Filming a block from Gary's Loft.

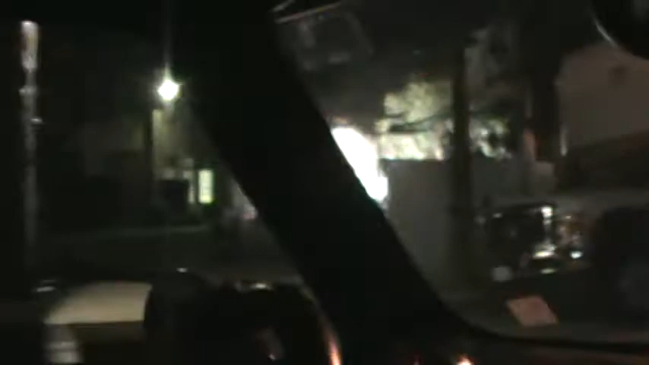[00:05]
It's a high school. It's a half a block from Gary's loft and they're seeing seem to be filming something over here.
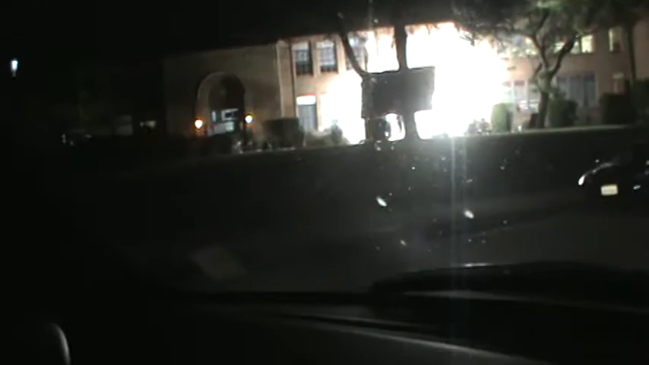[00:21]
I don't see any action actors going on but maybe this will be in a movie in the near future. So there it is.